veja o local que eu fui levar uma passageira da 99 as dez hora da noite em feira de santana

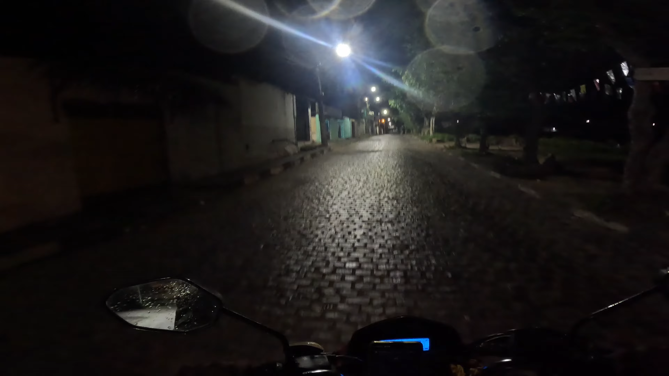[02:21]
Menina, aqui não tem um pé de gente, menina, ó Ó o bar Cachorro Nem cachorro você vê aqui, ó Só vê cavalo aí, ó Não, aí é cavalo Onde é?